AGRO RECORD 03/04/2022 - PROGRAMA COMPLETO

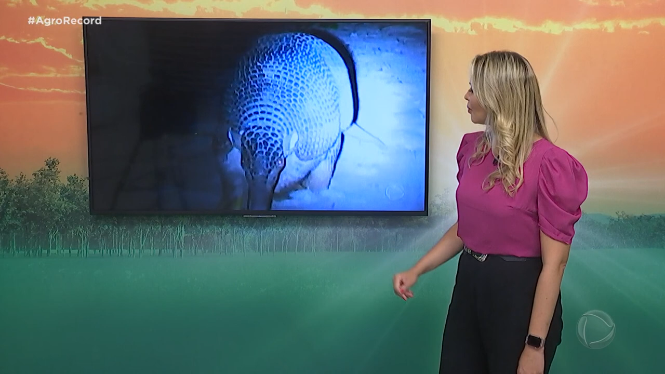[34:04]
E que raro também, né? Um animal ameaçado de extinção sendo visto aí numa lavoura em Rio Verde.